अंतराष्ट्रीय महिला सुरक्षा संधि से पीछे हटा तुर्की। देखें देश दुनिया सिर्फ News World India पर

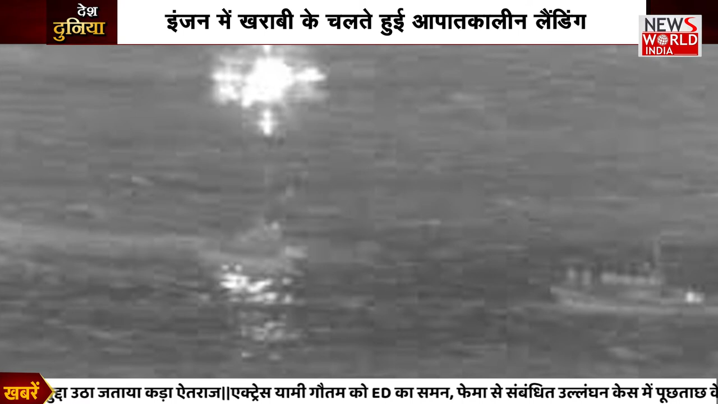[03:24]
डिप मालवाहक विमान के पानी में गिरने की खबर में इसके लगभाग एगंटे बाद टरक्षक बलक हलीकॉप्टर में मौझूद बचापडल के लोगों ने पानी में